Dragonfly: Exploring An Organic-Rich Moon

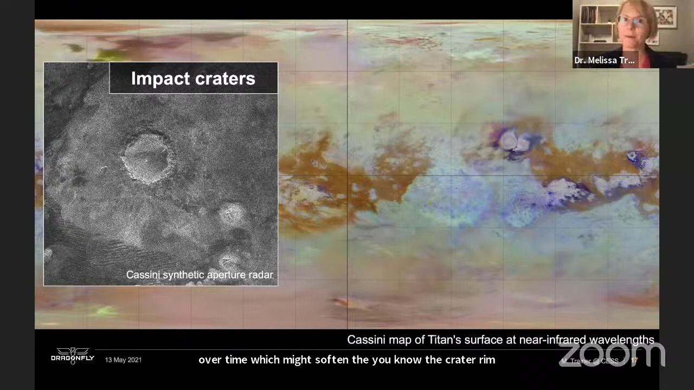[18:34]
And that can actually lead to changing of the impact craters over time, which might soften the crater rims or fill them in and maybe make it a little bit harder to see some of these craters from where we are on the flyby.